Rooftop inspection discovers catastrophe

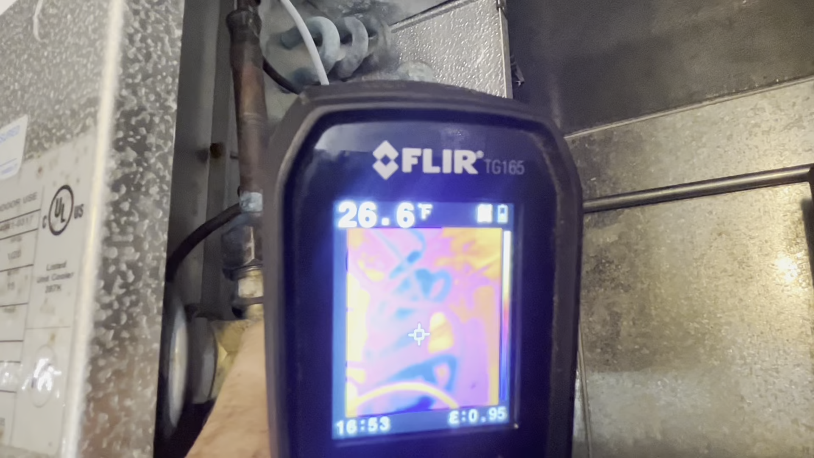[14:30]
On screen: spot 26.6°F
the 25 degree coil is about right 25
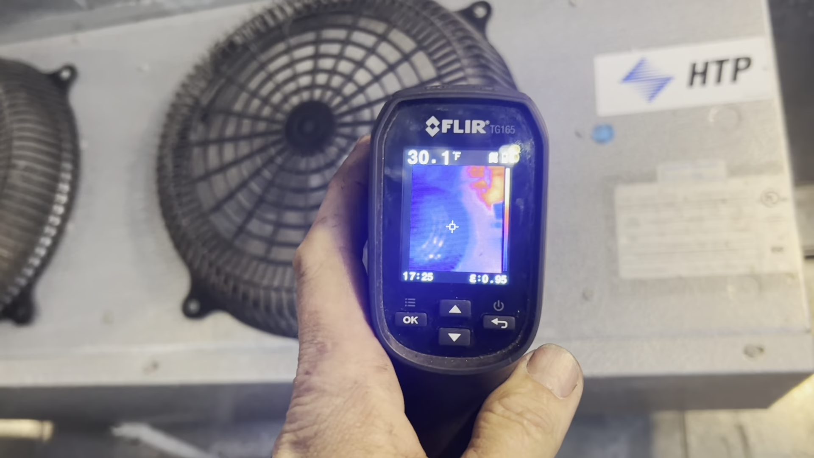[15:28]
I'm putting 30 degree air. We got us a beer cooler again.